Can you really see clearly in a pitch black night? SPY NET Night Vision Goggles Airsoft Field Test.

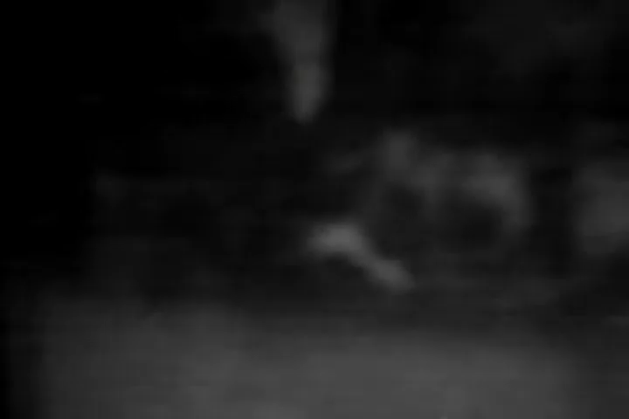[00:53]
Deixa eu ver, fica até forte demais. Vou aumentar a lanterna aqui.
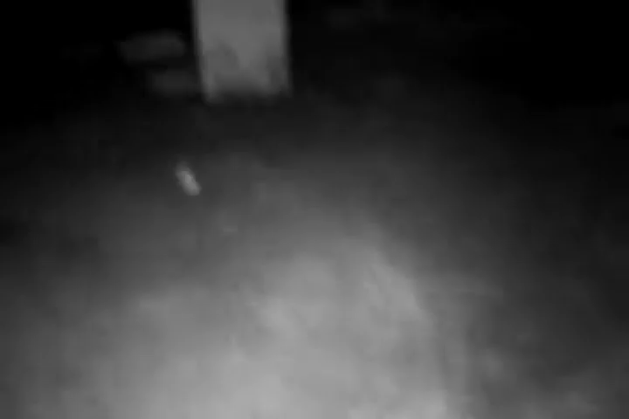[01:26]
aconselhável abaixar e colocar a visão mais perto.
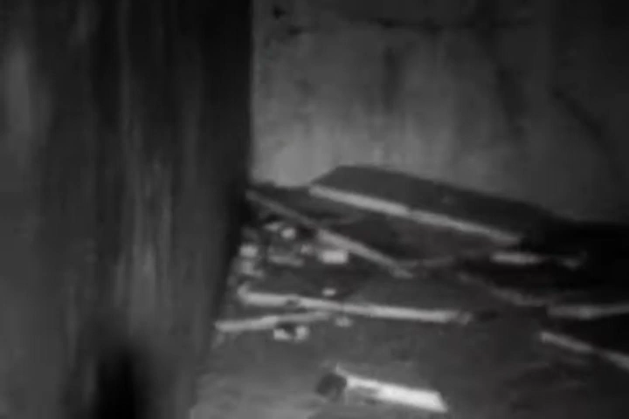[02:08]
Sem o ANPEC fica difícil de você pegar uma precisão certeira, mas com pouco ajuste aqui, ó, você consegue definir o rumo da bebê.
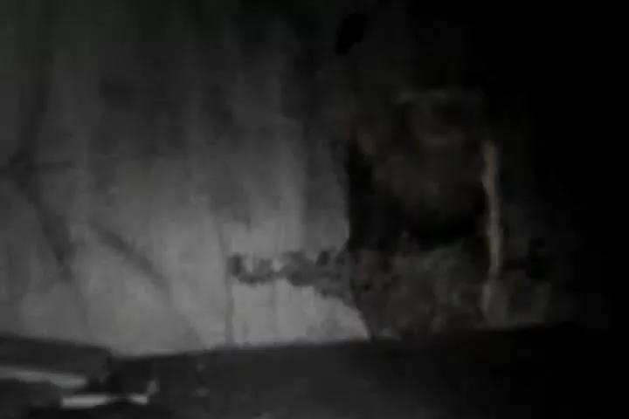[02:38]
Vou tirar a lanterna para vocês verem a visão aqui.
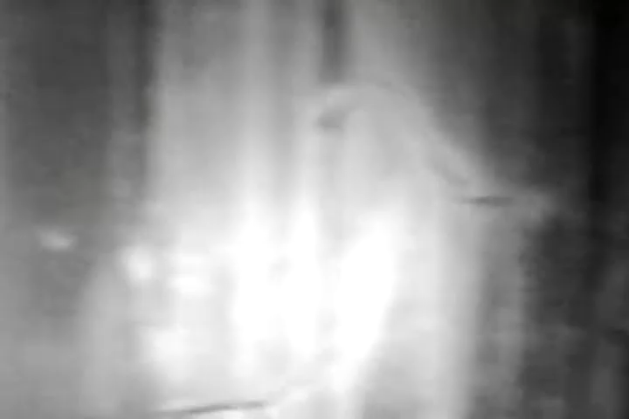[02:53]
Estou dando uma volta completa aqui, ó.